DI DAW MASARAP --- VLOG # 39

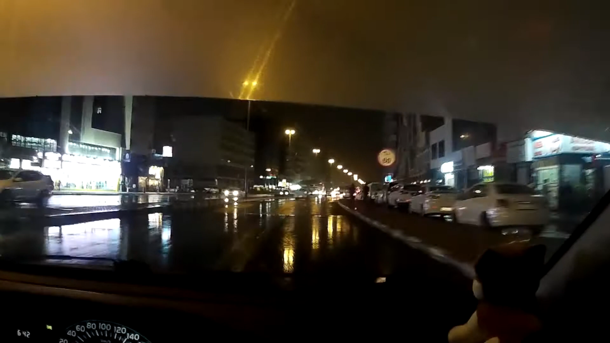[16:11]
Slippery when wet. Slippery when wet? Halatang halata na malakas po ang ulan kanina.